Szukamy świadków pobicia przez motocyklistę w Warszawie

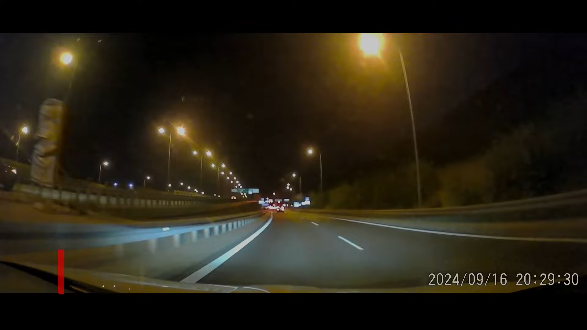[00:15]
Warszawa, 16 września, godzina 20:30. Rondo Wolnej Białorusi. Zwyczajny wieczór zamienia się w koszmar. Kierowca samochodu zatrzymuje się na czerwonym świetle. Nagle z nieznanych przyczyn motocyklista zajeżdża mu drogę.
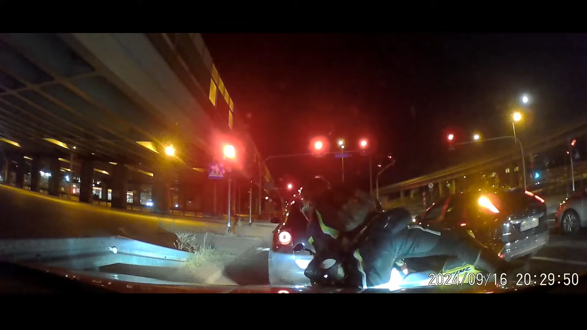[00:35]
Mężczyzna schodzi z motocykla i agresywnie podchodzi do kierowcy. Kiedy kierowca otwiera okno, żeby zapytać, o co chodzi, mężczyzna zaczyna krzyczeć, a następnie zadaje cios w twarz.
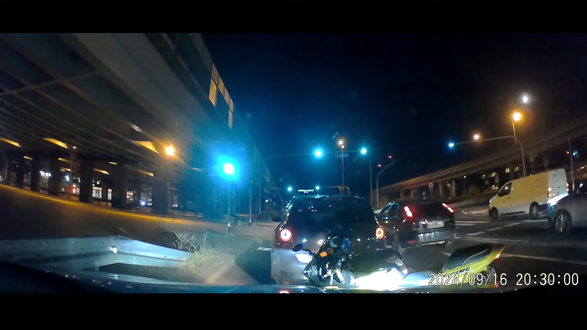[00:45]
Kierowca próbuje się bronić, ale motocyklista staje się coraz bardziej agresywny. Po kolejnych ciosach kierowca rusza autem i przewraca motocykl napastnika. Możliwe, że powodem agresji motocyklisty były wcześniejsze zdarzenia. Możliwe, że zajechałem mu drogę, gdy uciekałem przed kierowcą Range Rovera, który najpierw jechał mi na zderzaku, a później zajechał mi drogę i gwałtownie zahamował, zmuszając mnie do ratowania się ucieczką na drugi pas.